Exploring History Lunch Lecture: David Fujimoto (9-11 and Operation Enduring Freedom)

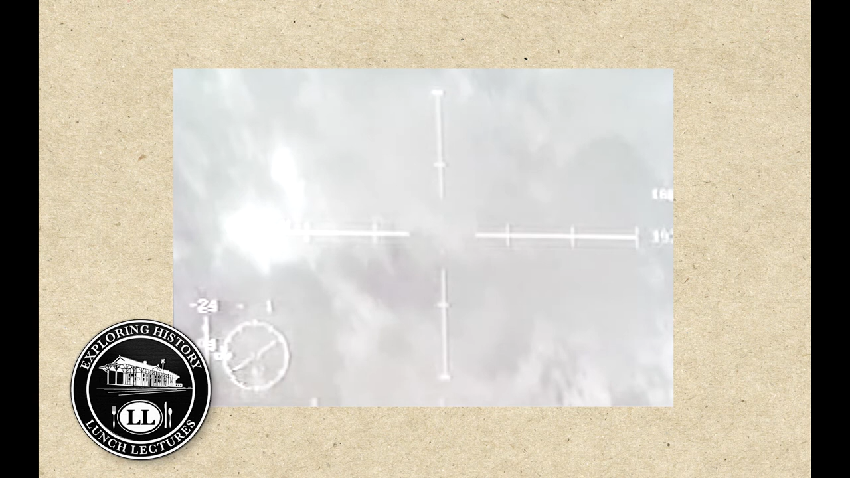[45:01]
and it basically loosely translated to spitting witch I can't say it in I think it was Pashtun but it translated to spitting witch and the special forces guys when they would capture them of course do interrogation and they told us you know they would give us feedback about our missions I think there's one more here I wanted to talk about the convoy and so there was a time that we were following a convoy that was trying to escape into Pakistan
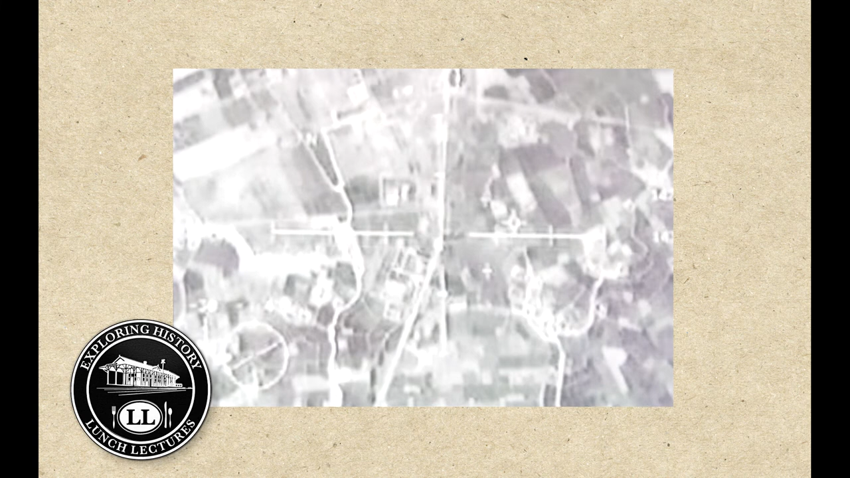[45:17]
and a big long convoy of SUVs again Taliban and we were able to successfully strike strike that convoy as well the weird thing is that the results of that mission actually were on CNN the next day
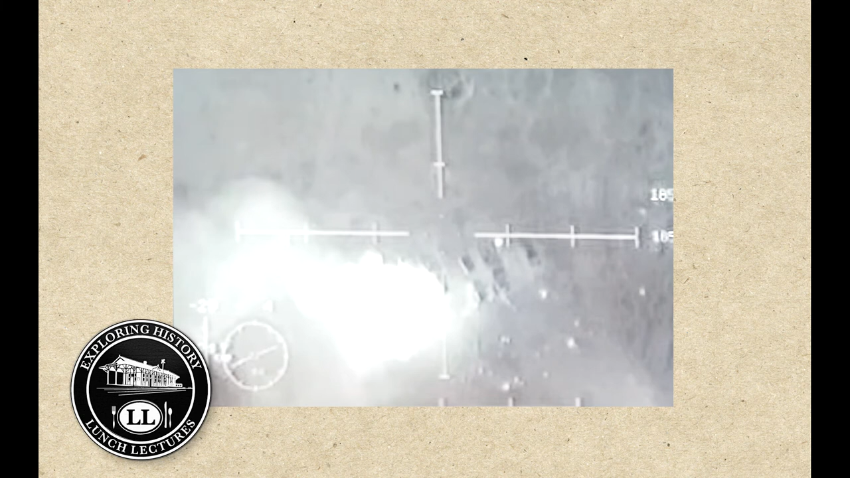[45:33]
so I got to see it from CNN's perspective of course everything at night is green right I'm looking for night vision goggles the folks looking through the IR sensor this is the I think the TV in this case yeah so we have black hot or white hot in this case it's black hot so you can see the person up there you can see the person over there
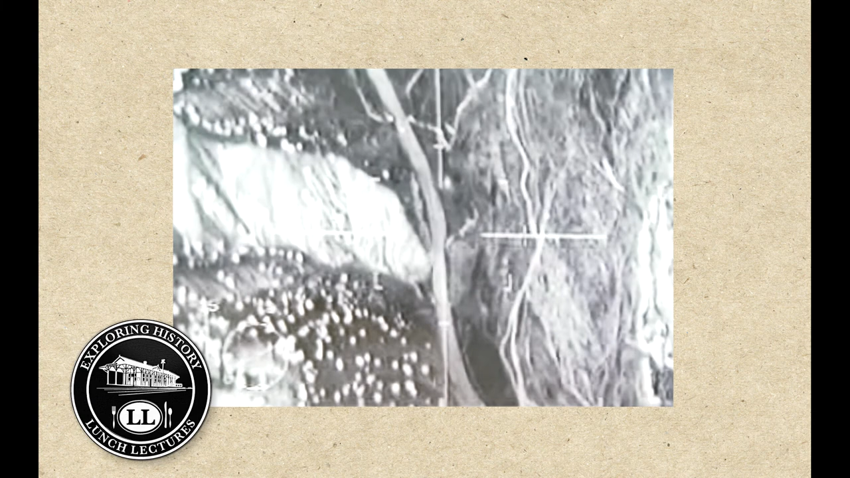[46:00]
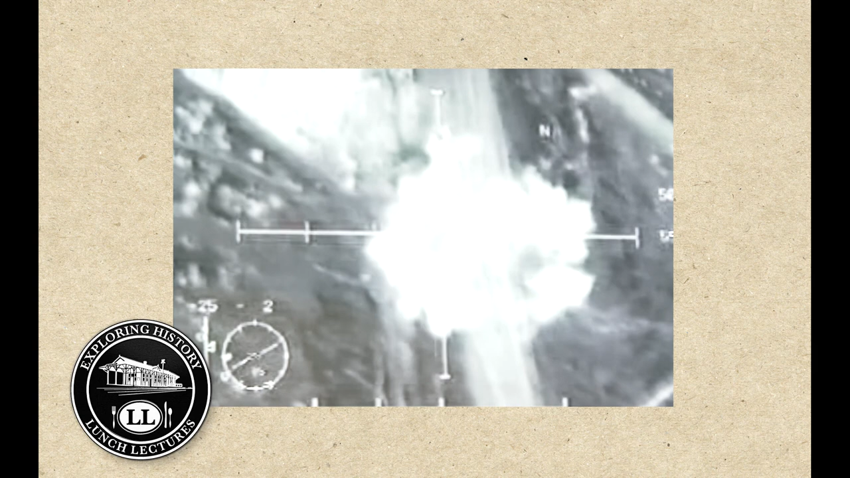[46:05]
and so sometimes we switch between the sensors depending on the weather depending on the environment sometimes it's easier to see the
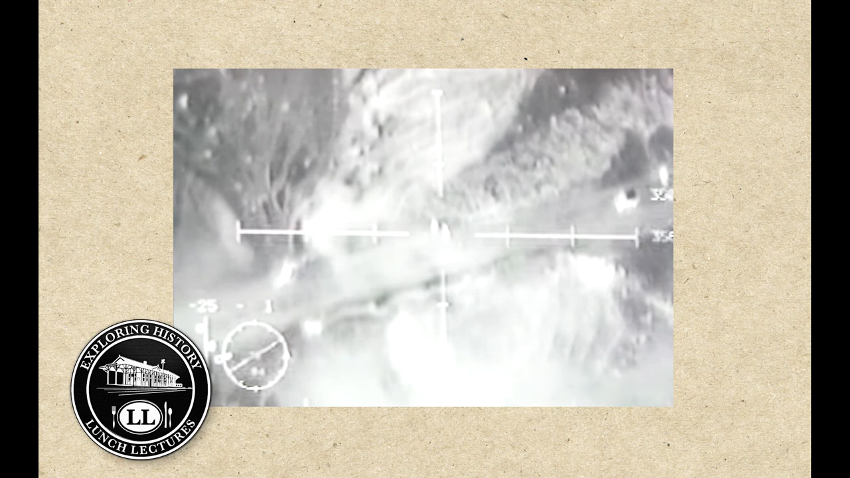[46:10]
targets when it's white hot or black hot and these are folks escaping the convoy and they're trying to find these bushes but they don't realize that we haven't lost sight of them